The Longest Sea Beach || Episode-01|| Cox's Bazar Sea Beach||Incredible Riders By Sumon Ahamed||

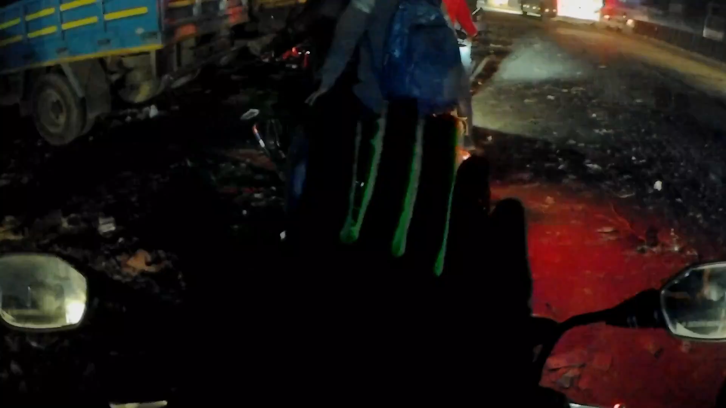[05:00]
বন্ধুরা, রাতের বেলা হওয়ার কারণে ভাইদের চেহারা দেখাইতে পারলাম না, তবে টেনশন করেন না,
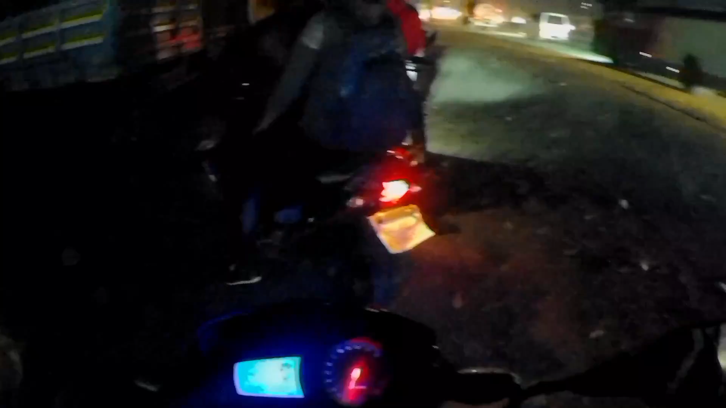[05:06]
আমরা কক্সবাজার যাই ঠিকই সবার চেহারা দেখাবো, এবং আমরা এনজয় যে করবো ইনশাল্লাহ সেটা আপনারা ফেস করবেন, দেখবেন।
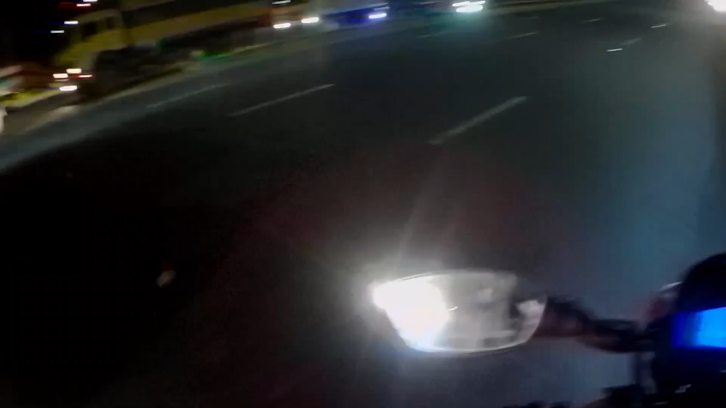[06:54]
মাই ফেভারিট কাঁচপুর ব্রিজ, একদম শান্ত।
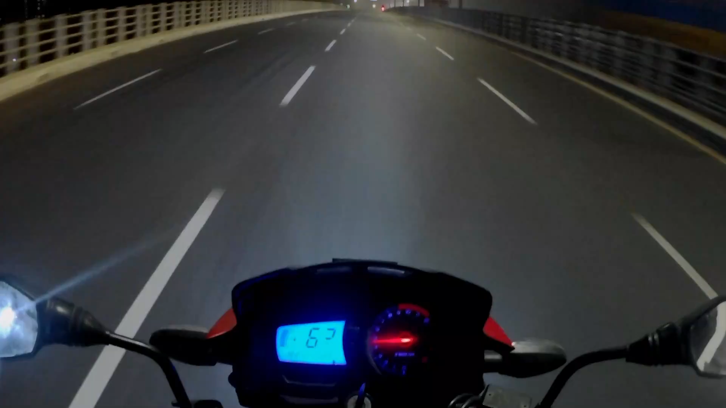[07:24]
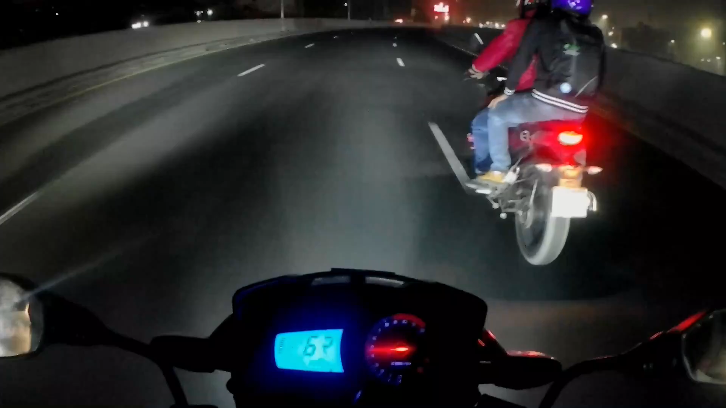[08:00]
বন্ধুরা, আমরা এখন ঠিক মেঘনা ব্রিজের আগে যে টোলটা দিতে হয়,
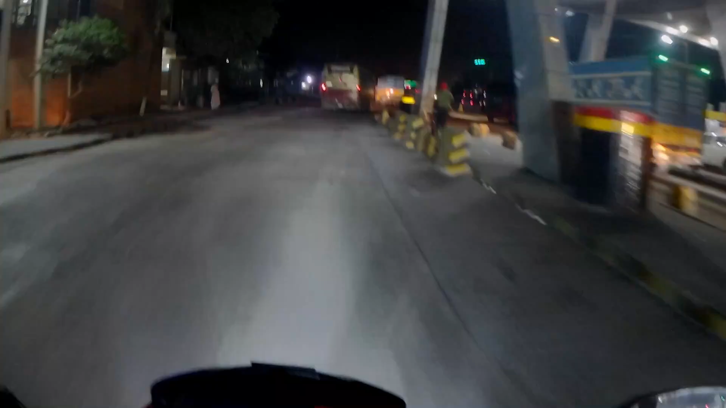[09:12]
আমরা এখন মেঘনা ব্রিজের দিকে যাচ্ছি, টোল দিয়ে দিলাম। টোল ফি আমাদের 6টা বাইকে 90 টাকা নিছে।
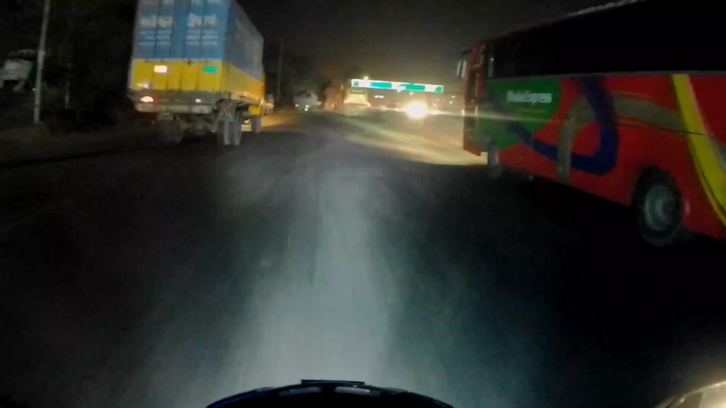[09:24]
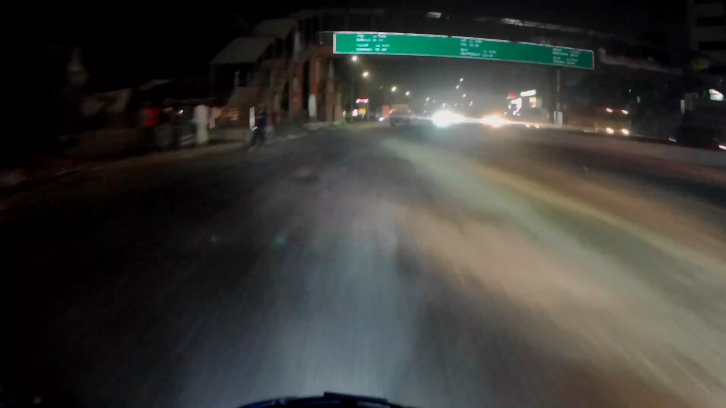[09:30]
এখান থেকে কুমিল্লা হচ্ছে 65 কিলো, নোয়াখালী হচ্ছে 173 কিলো।